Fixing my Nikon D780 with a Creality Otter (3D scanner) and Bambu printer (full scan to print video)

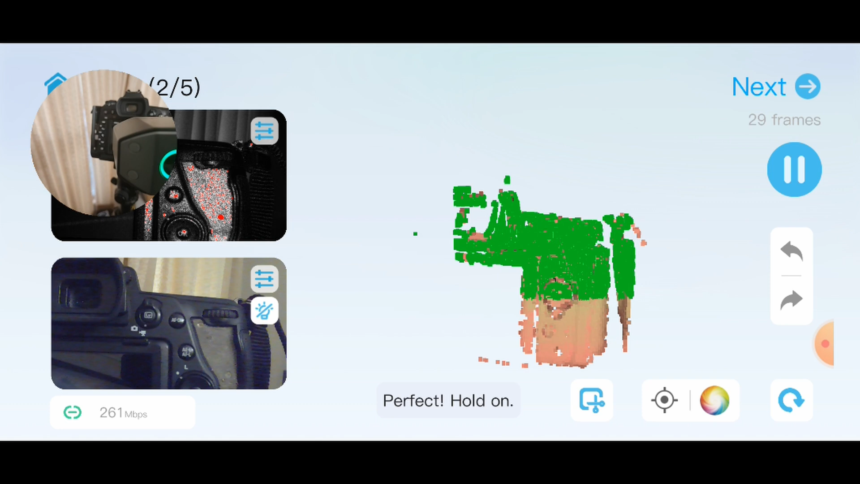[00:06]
It's got a piece that's missing off the back and I figured I would use it as an opportunity
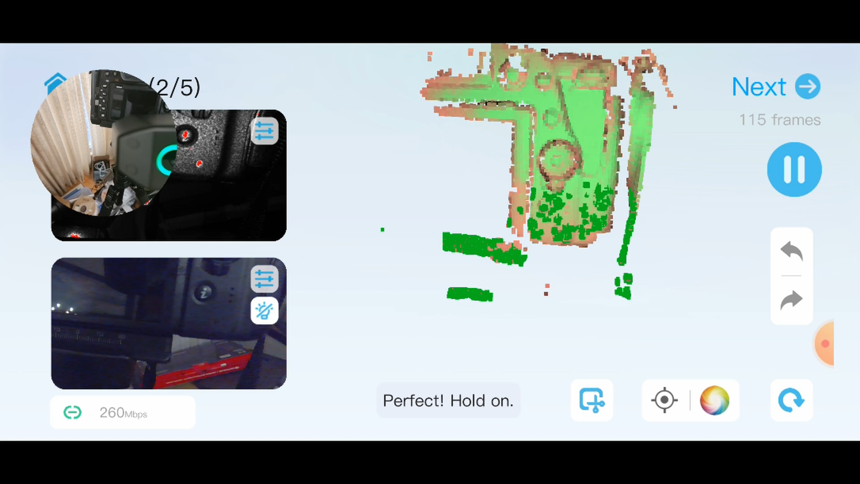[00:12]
to showcase some of the workflow with mobile scanning hooked up to my Creative Car's modular mount and how I can take that data and pull it into CAD and then create a replacement part for it.
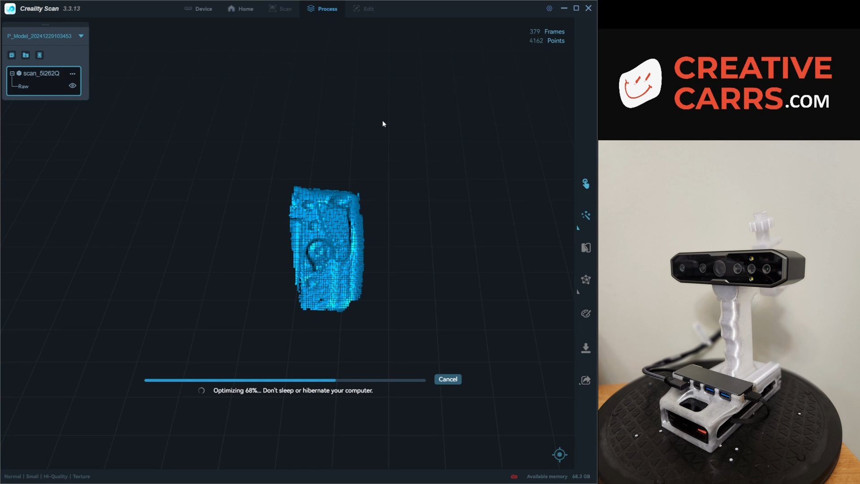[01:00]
So just taking out the areas that I'm not interested in and then making sure that the resolution is set as fine as I can and the sensitivity as high as I can to try and get the most amount of information out of this. And then just doing a sanity check and making sure that it looks as I expect it to.
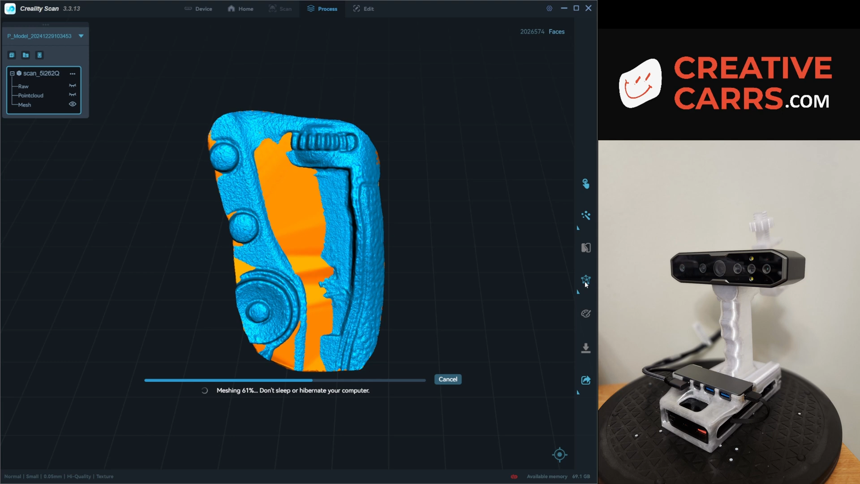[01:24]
There we go. That looks a bit better.
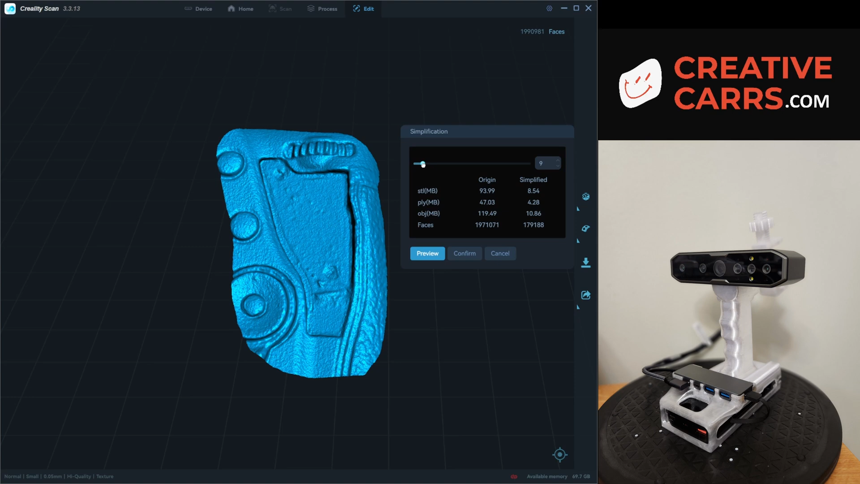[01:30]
And going into the edit and simplification, I can bring the file down from something pretty large down to about 10 megabytes, export that. And now it's much more manageable inside of CAD to play with.
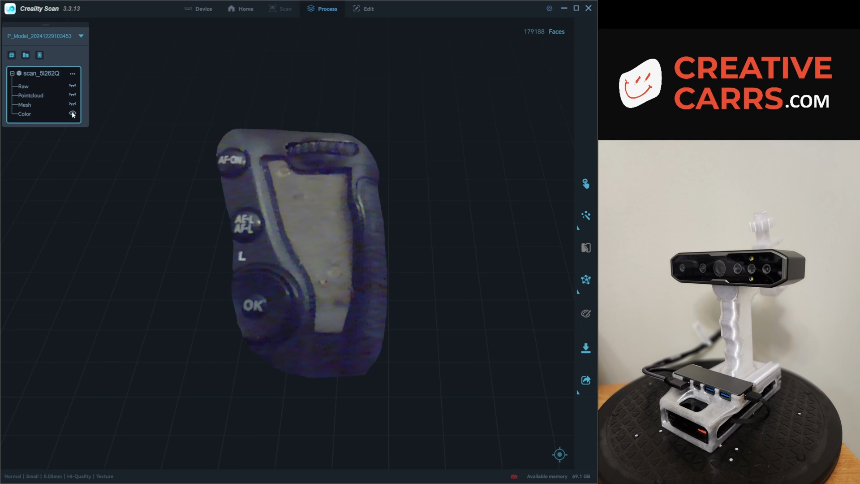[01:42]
Okay, so here we are in Fusion 360, bringing in the mesh.
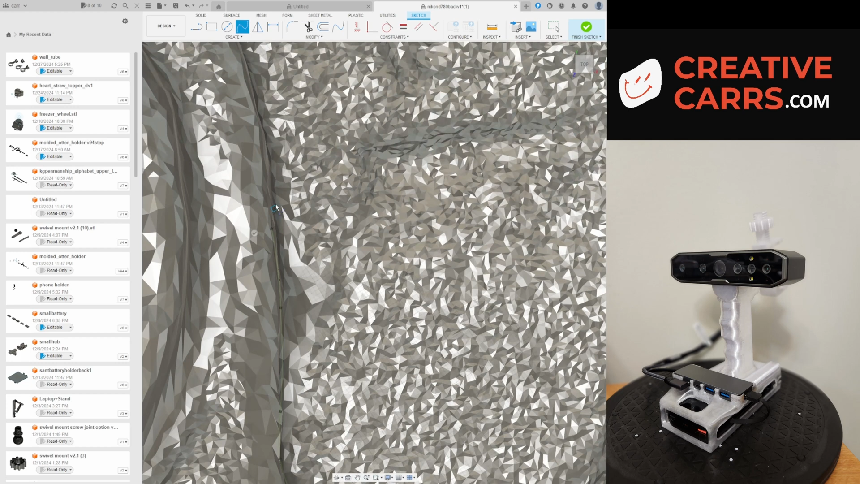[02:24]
size of the hole of the piece that's missing.
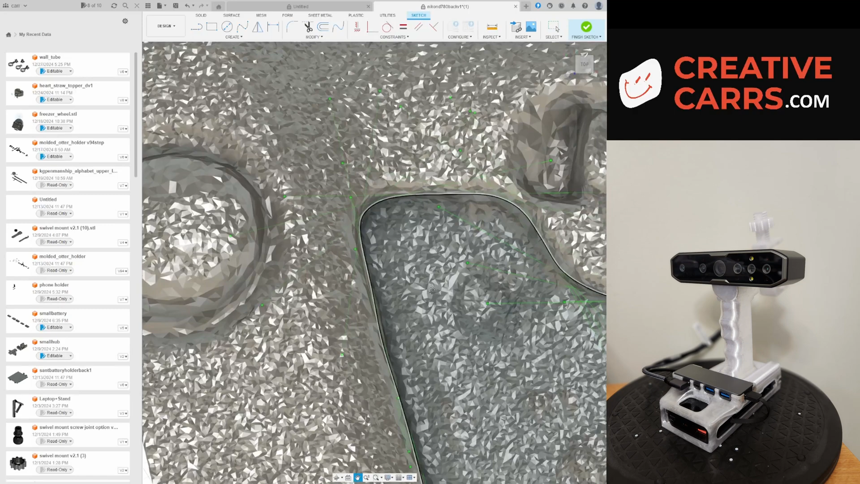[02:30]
I'm sure it's not perfect, but going back over it, I can make sure that it's close enough.
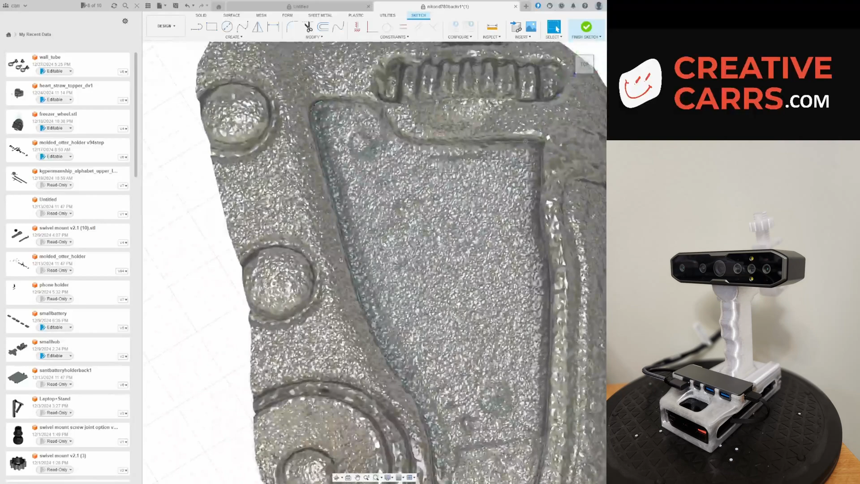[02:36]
And then eventually with the test fit, if I need to make any other modifications, I will. So just looking, everything's on the surface.
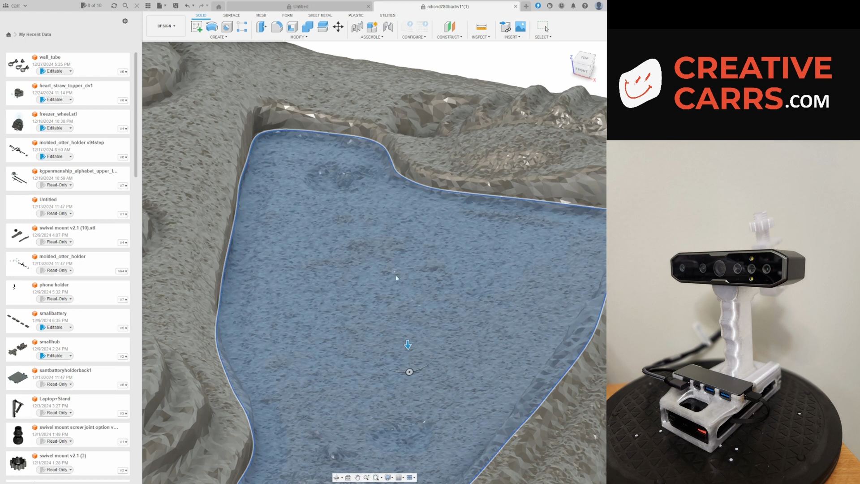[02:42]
Nothing seems to be protruding further than it needs to.
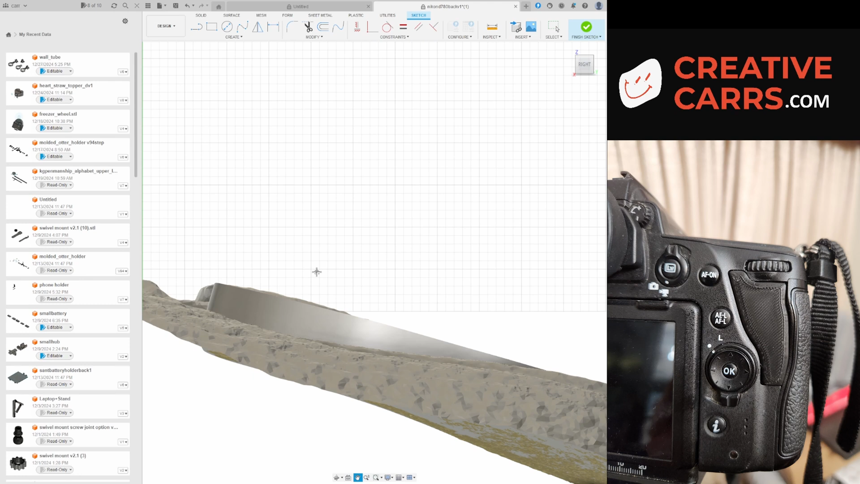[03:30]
So you can see on the bottom right, that's what the test piece, the first revision looks like. It's a little thick on the bottom side of it, so going into a side profile back into CAD,
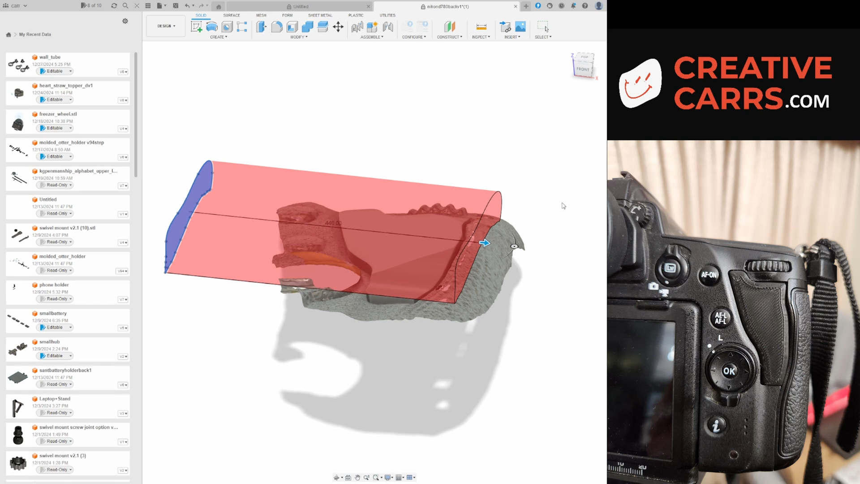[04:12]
So even though the first test fit went really well, I wanted to have the contours line up a little bit better.
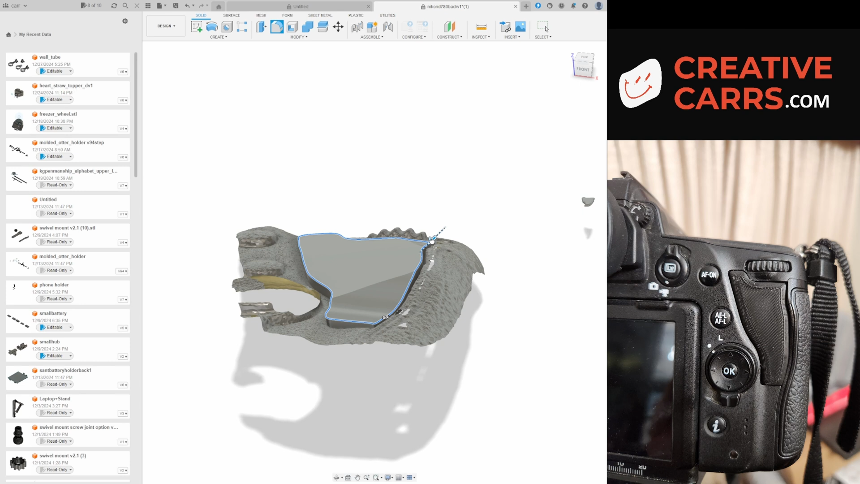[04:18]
And I didn't expect the first revision, especially such a rough revision, to be perfect either.
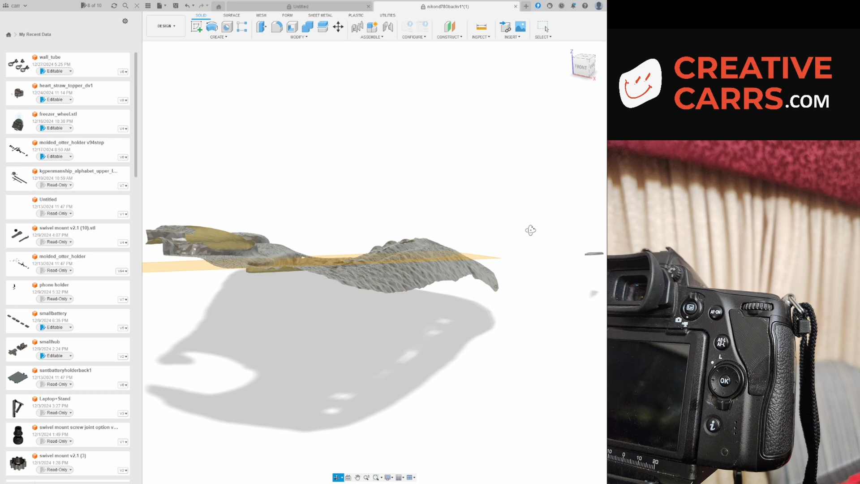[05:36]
Again, it fits in really well. The contour on the bottom side that I was trying to correct is now corrected.
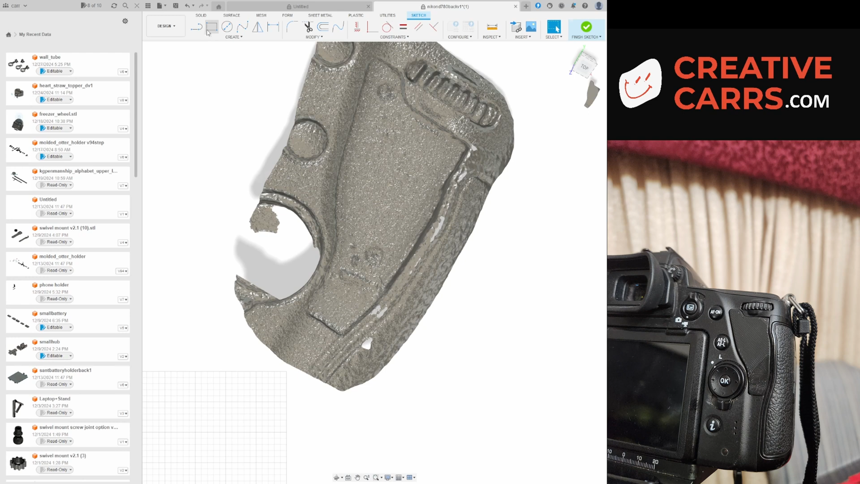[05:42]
But now the top of it, I want to focus on and try and improve that profile.